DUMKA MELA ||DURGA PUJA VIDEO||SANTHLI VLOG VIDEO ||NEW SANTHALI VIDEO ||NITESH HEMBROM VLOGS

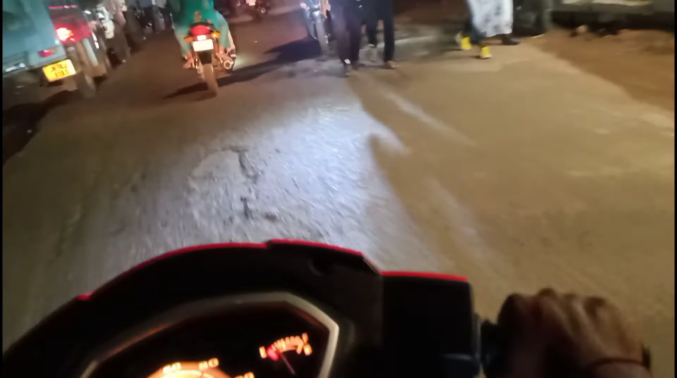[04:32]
मेला में आपता स्वागत है पार्किंग अभी पार्किंग यहां पार्किंग है गाड़ी